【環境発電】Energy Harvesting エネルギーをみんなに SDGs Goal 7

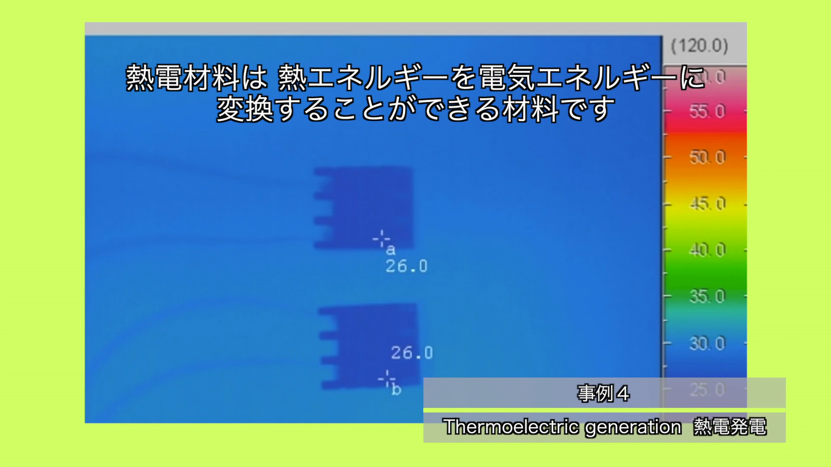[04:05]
It is better for thermoelectric materials to be made of heat-insulating
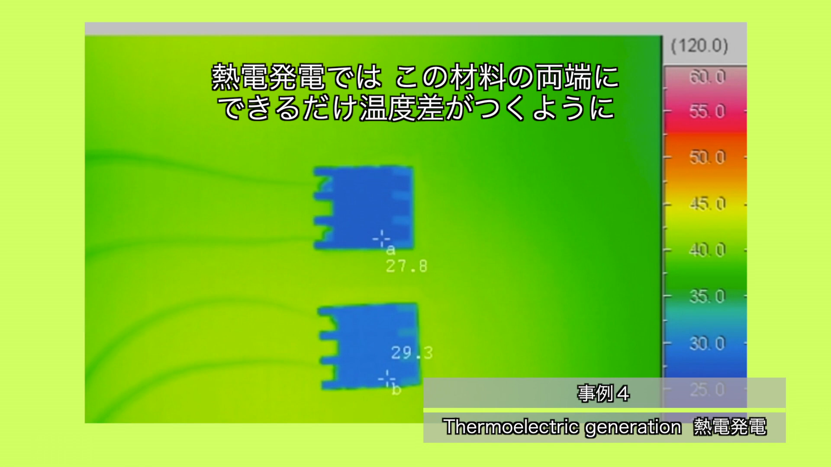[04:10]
materials to obtain larger thermal differences.
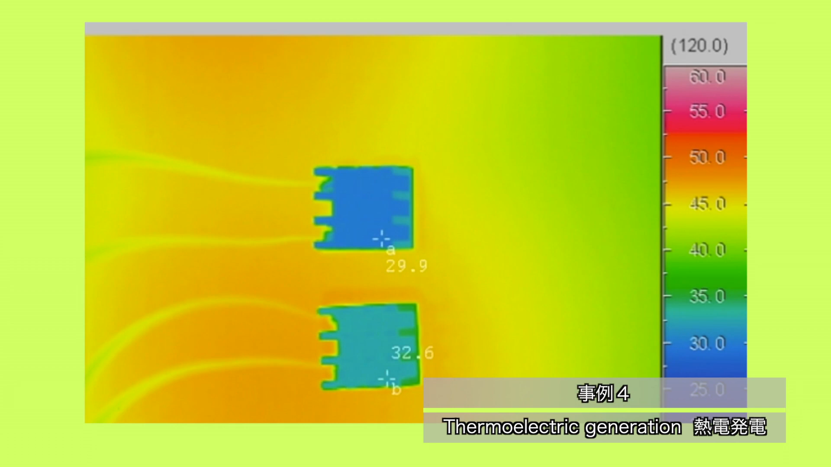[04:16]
Compared to standard thermoelectric materials,
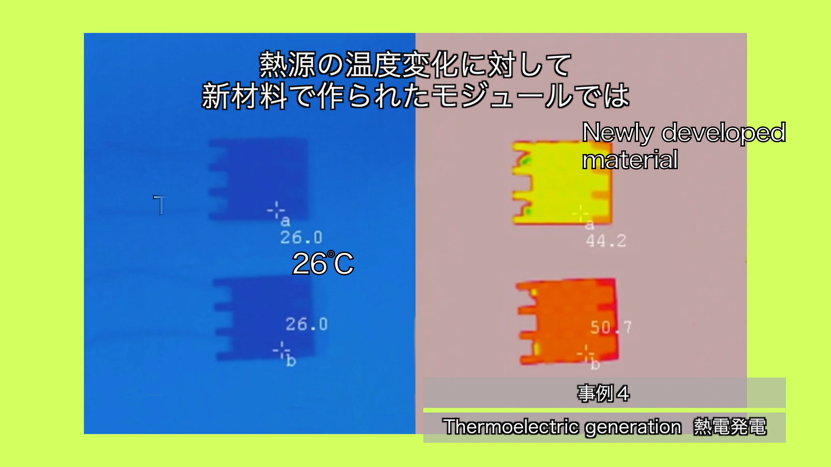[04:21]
our material realizes larger temperature differences.